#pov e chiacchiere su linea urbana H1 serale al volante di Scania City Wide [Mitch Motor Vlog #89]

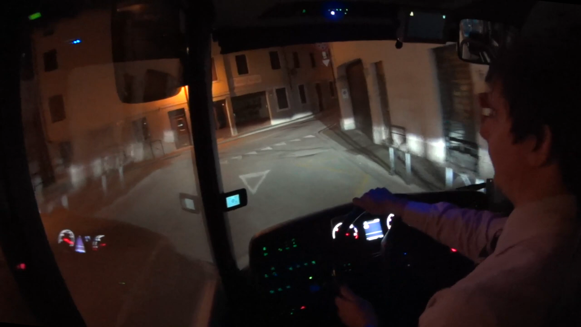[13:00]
Qua Siamo In piazza Basaldella E dobbiamo fare Questo giretto Panoramico Perché la fermata Ce l'ha ficcata Di qua Non so se lo vedete dal video Se lo notate Ma Gli autobus urbani Non hanno Per sentire Di sicurezza E infatti Non lo sto indossando Mi do una sensazione di